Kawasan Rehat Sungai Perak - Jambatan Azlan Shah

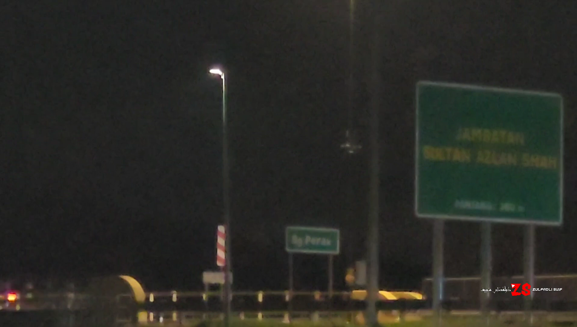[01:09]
sekarang ni kita berhenti dekat mana ni Kita dah sembah sini aku nampak ni Sungai Perak, Jambatan Sultan Azizan Shah eh Tak nampak eh